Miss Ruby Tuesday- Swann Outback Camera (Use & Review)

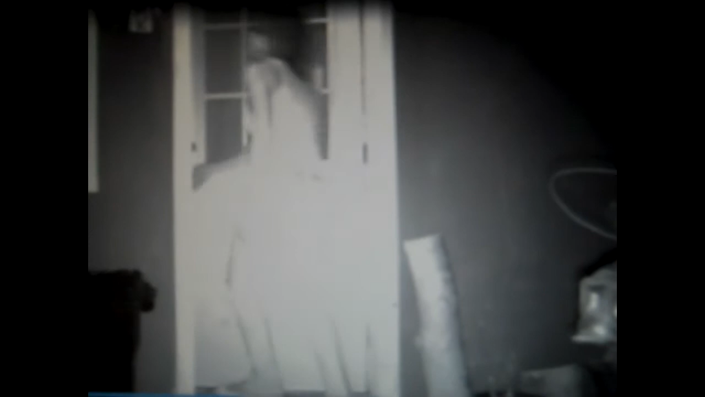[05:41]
it's in black and white yeah as it should be but it looks pretty good i think you can definitely see
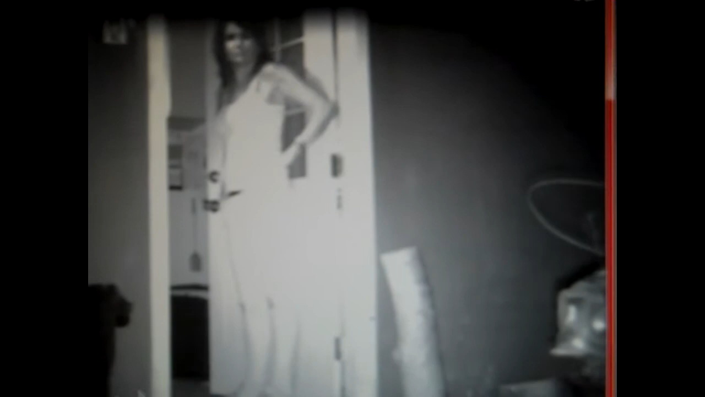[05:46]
you know it's pitch black out there so you can definitely
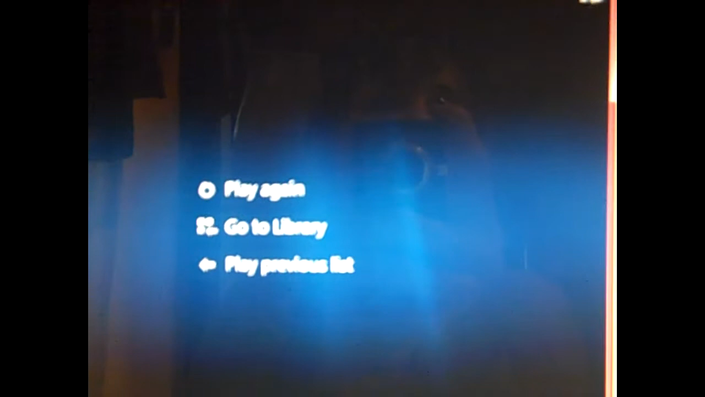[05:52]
see let's see if there's another one i'm going to check out one more let's
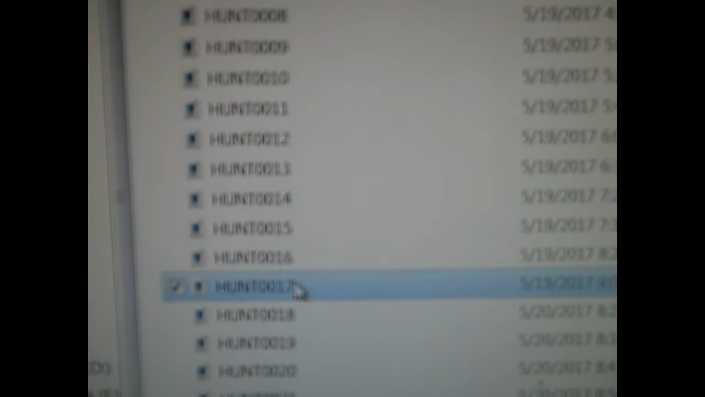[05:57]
see this is taking it nine o'clock at night okay yeah
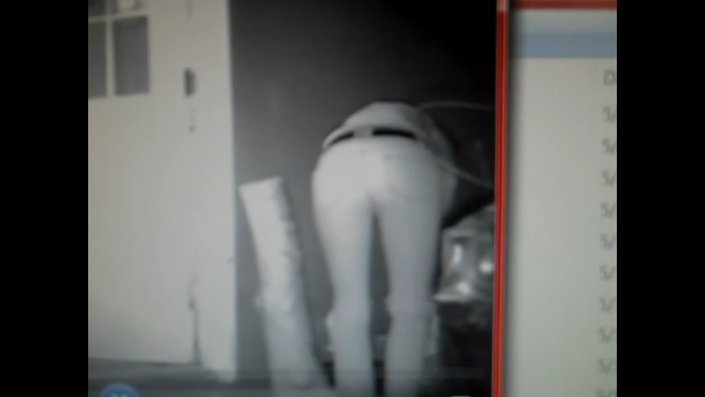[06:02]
so definitely yeah it's in uh black and white but it just turns on automatically the motion detector just picks up any motion
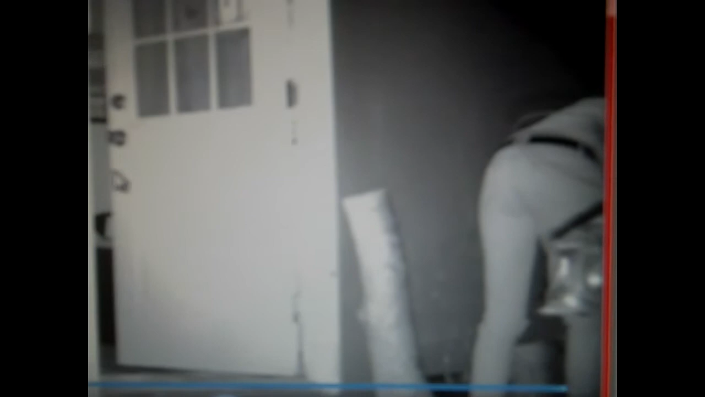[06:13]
happening in front of the camera so basically yeah just put the sd card in your computer and it